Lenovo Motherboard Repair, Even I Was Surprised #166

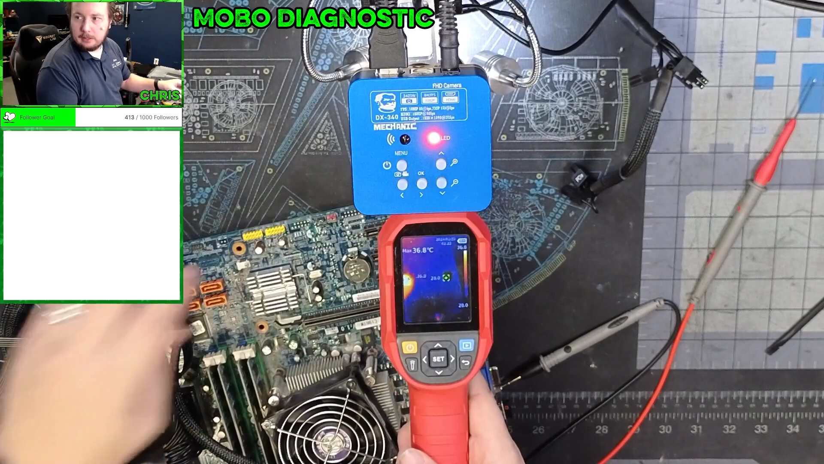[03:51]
On screen: max 36.8°C
You see how it's nice and dark. See there's nothing there right now. And then. See right there. Right in the center. It's starting to heat up. Let me turn it off. And then it just fades away.
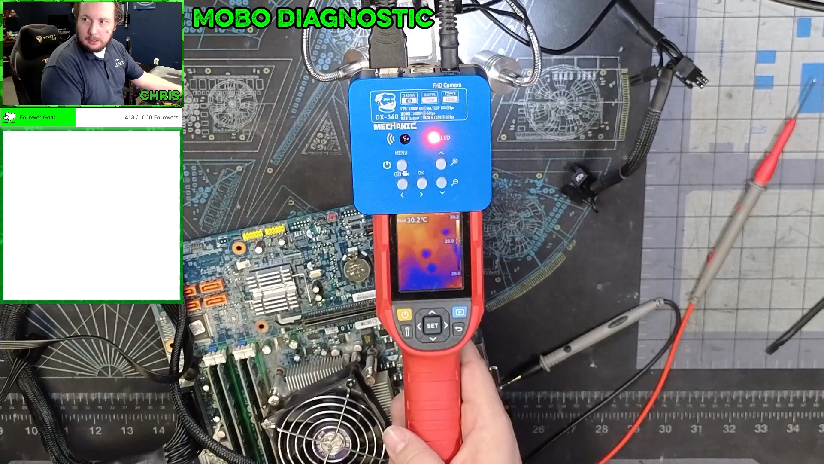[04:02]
So we have. We have a short somewhere. But there's also a component over here. Which is that little diode. Right there. That resistor right there.
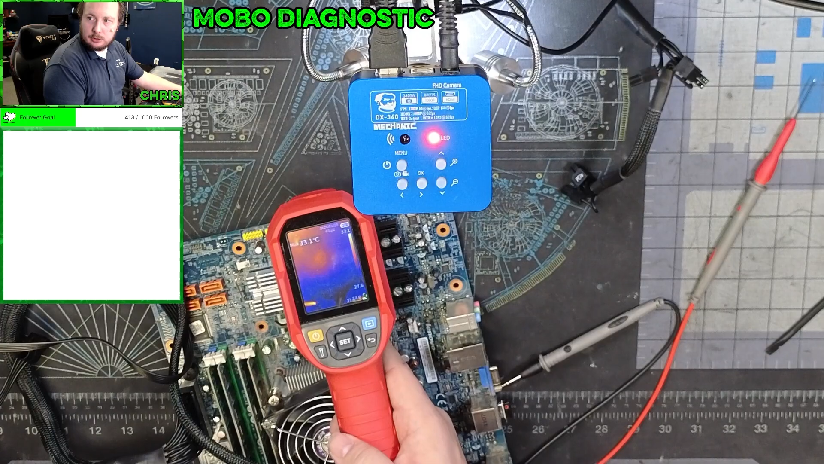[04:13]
That's getting super duper hot. So while I have this out. We're going to. Scour the rest of the board. And see if there's anywhere else on the board. That's getting hot.